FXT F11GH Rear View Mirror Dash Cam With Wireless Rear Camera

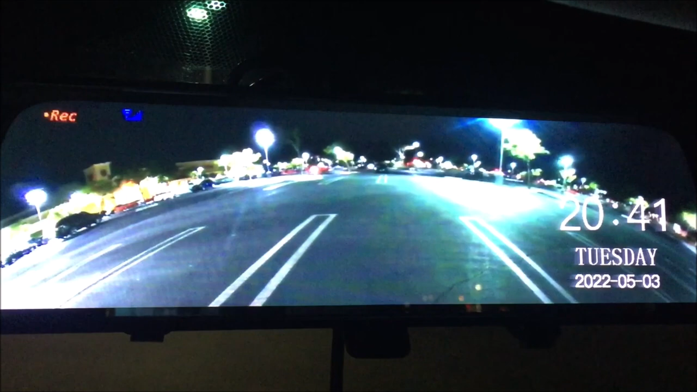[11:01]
So flip it to the dim mode if you want to use the display screen only,
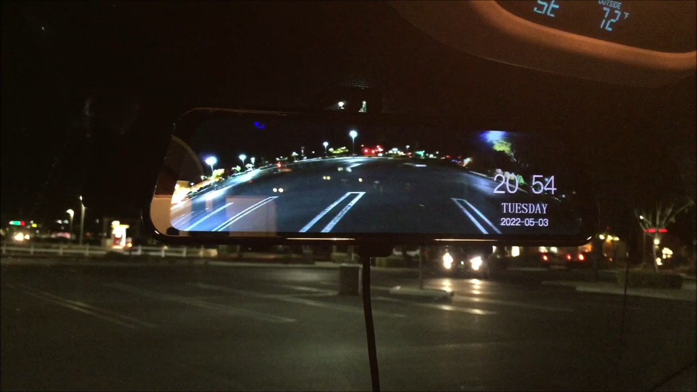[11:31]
but the DVR is still recording even though it is in the sleep mode. So set it up to the mirror mode,
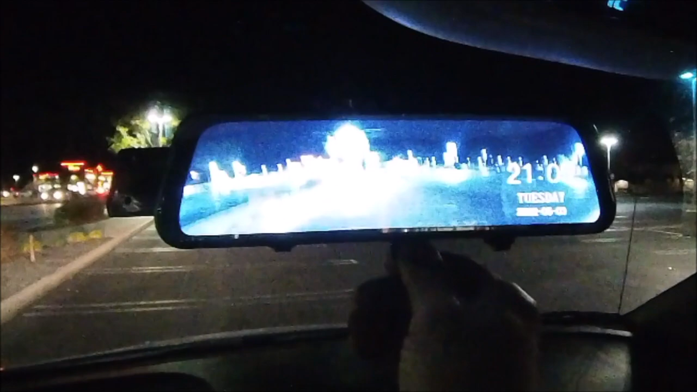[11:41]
and since the camera will tilt up or down whichever way you set it up, use the digital tilt arrows to tilt the angle that is perfect for you. Now this does not tilt the camera, but gives you a section of the overall field of view that the camera captures.
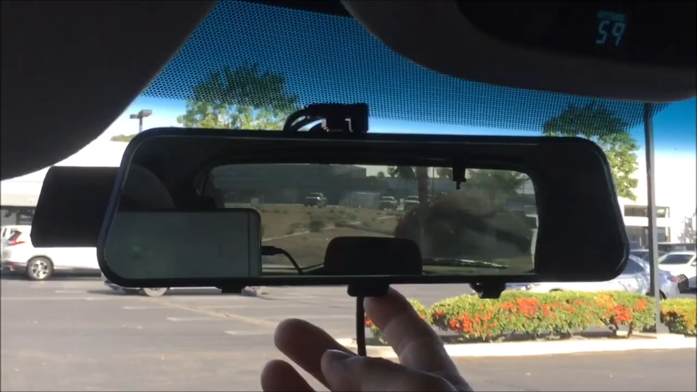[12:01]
I have mine in the mirror mode when it is down, and the up position for the display mode.
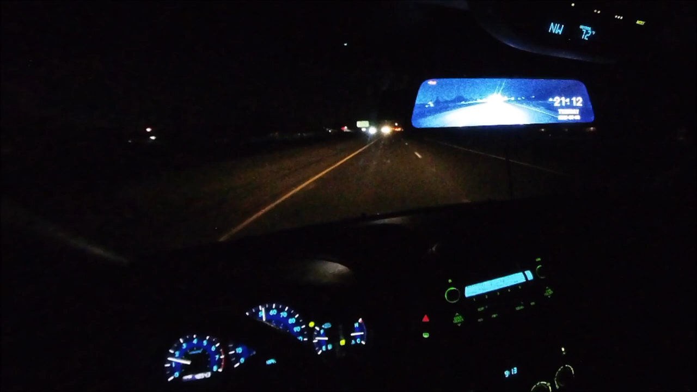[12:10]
Okay, so here is what it looks like from the driver's perspective at night. And here is what it looks like from the driver's perspective during the day.
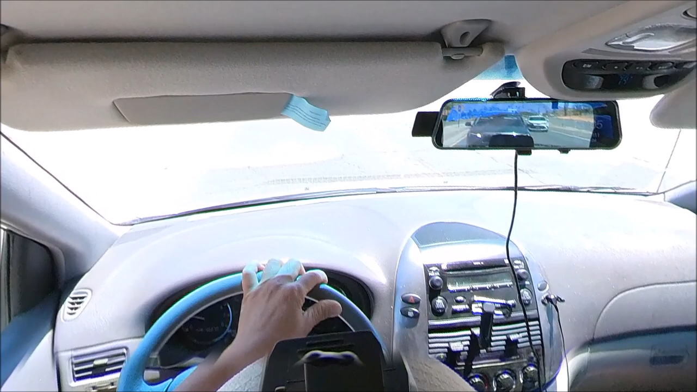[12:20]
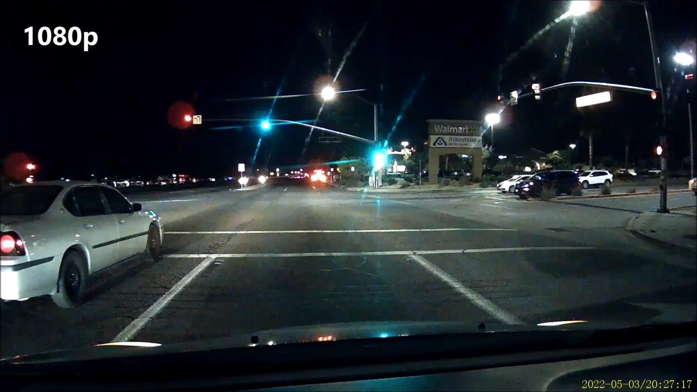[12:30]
And here is a recording of the front view camera at night at a traffic light. And here is the rear view camera video of the same drive.